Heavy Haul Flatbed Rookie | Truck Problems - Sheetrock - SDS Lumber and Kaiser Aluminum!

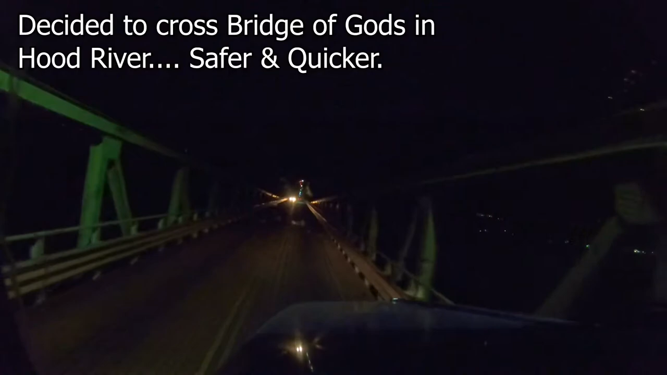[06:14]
It is super narrow, so I just need to make sure that we're good.